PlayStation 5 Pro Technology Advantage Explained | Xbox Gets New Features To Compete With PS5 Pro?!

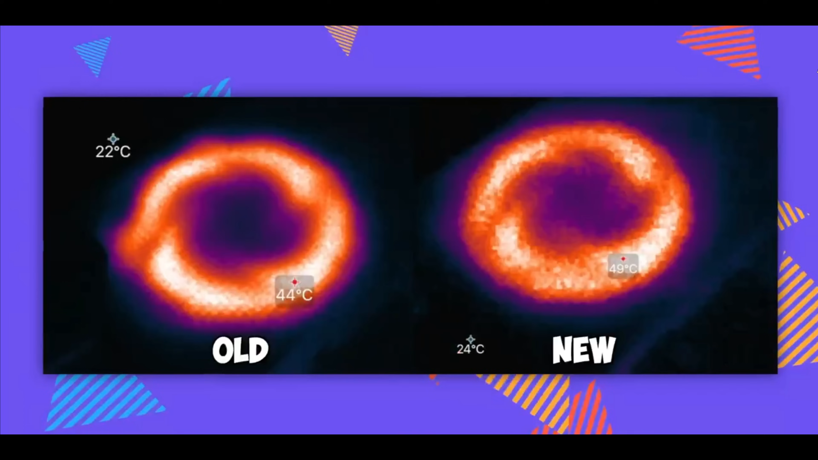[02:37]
a full five degrees warmer on the exhaust but a five degree difference is